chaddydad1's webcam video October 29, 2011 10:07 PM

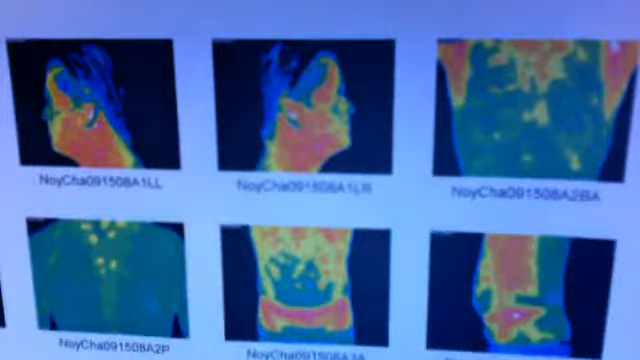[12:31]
chest my head and the most hottest parts are the pink and the white
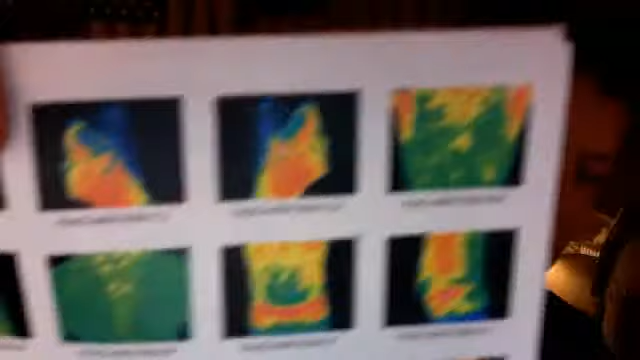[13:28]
but you can basically see a whole lot of inflammation there